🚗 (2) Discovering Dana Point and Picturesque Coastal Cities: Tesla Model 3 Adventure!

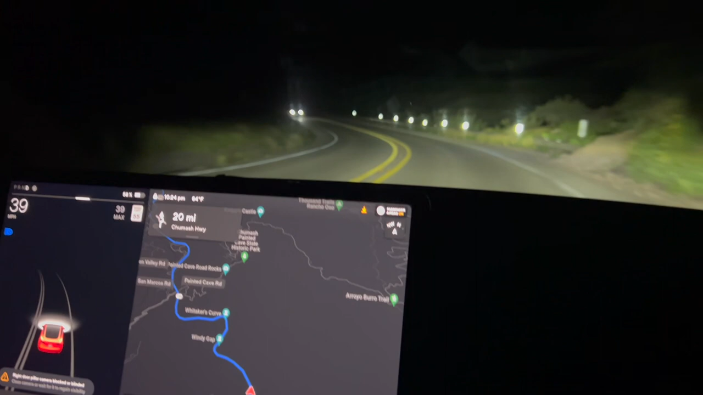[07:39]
Now they're off because there's a car.
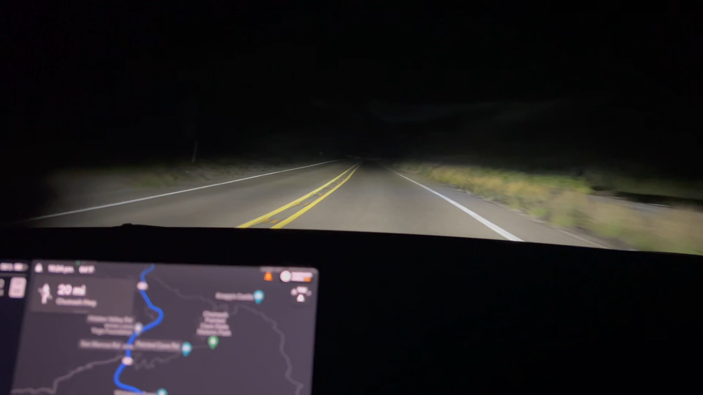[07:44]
Now they're on. Yes.
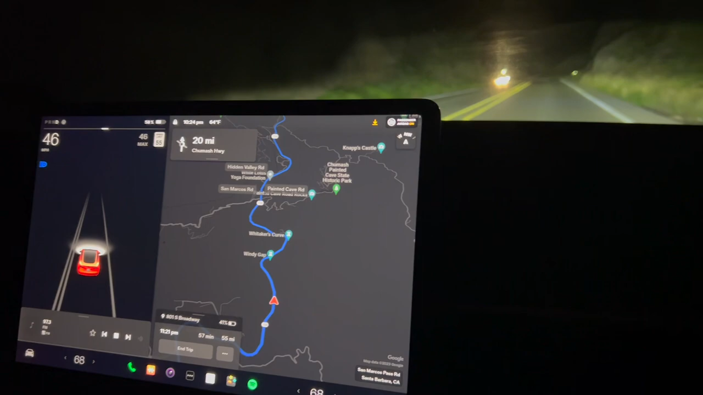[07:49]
And they're off. They're doing it themselves.
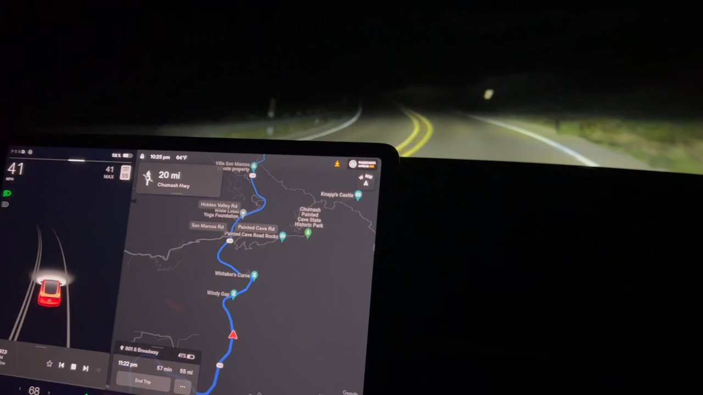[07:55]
Which I love because I totally forget to turn off my brights.